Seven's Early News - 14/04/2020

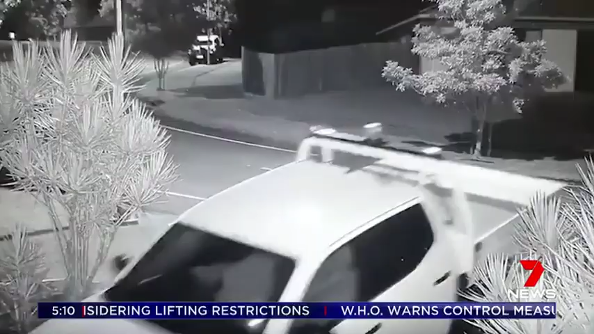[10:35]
The thieves got more than they bargained for when the owner jumped onto the back of the Nissan Navara moments before it took off down the Cairns Street.